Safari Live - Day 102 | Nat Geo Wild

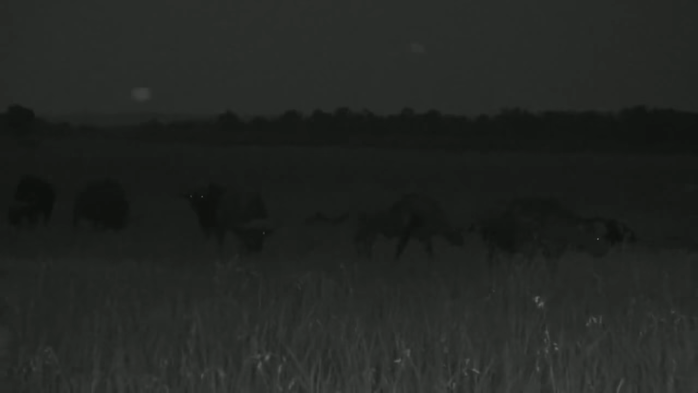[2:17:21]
to it but if i got out of the car and walked towards these buffalo they might get scared and run away because they see me as the very early human in africa who hunted them with spears and bows and poison and whatever it was so they are very fearful of of people but they don't see us in the car they see this big box over here so they don't really run away from us but if i drove too close they'd probably move away a bit but they don't get scared of the car if that answers your question but can you see all the